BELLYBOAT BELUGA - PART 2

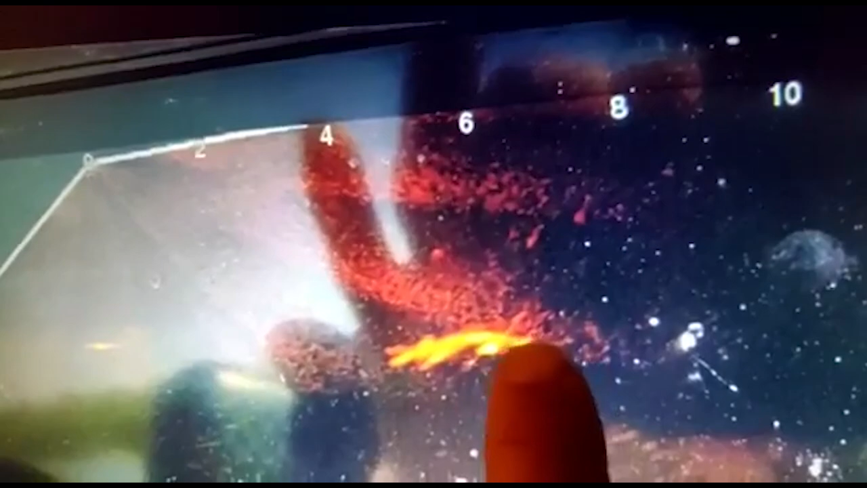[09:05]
my worms no I will make a detour and try to end up here
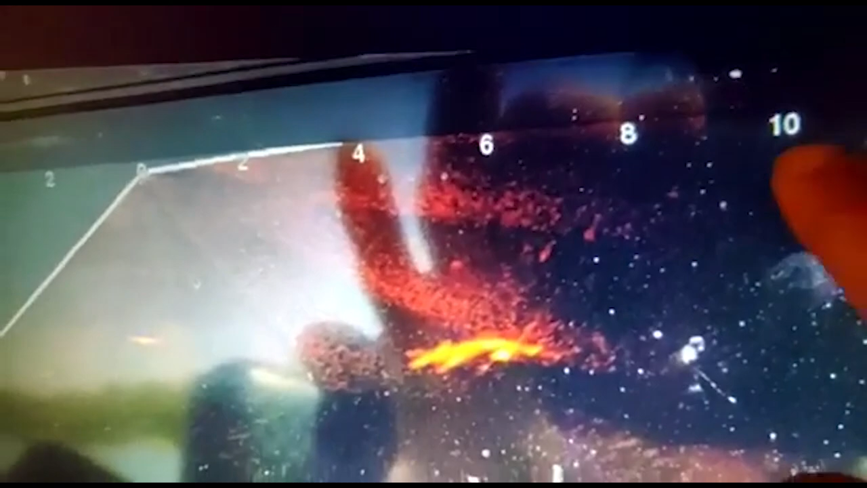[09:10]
more or less and then slowly approach him and drop my bait the reason for that is I don't want to go over the fish before he has seen my bait because if I go over the fish with my engine and my my transducer and so on he will be alarmed and he will know that I am there you need to be as stealth as possible it's like it's like when you were when you're sneaking up on a carp in the surface you would try to be as quiet and insuspicious as possible that's what I do with